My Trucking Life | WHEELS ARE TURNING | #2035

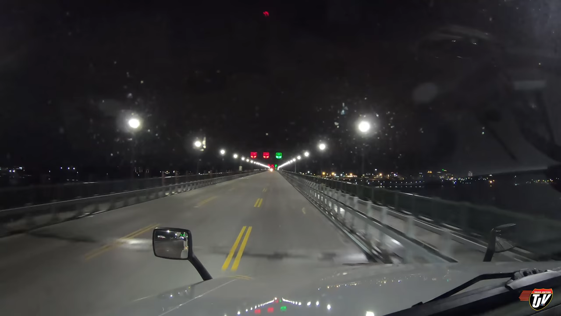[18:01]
Connecting two peaceful countries. For 1 kilometer, take the entrance to the left on the 190 south. Well, we're peaceful to each other anyway. I mean, not always so peaceful within, but hey, we do what we can, right? We love each other. Here's both flags on the right, Canada and US. Come on, Karen. Get with it. Let them know. Crossing border, entering New York. There you go.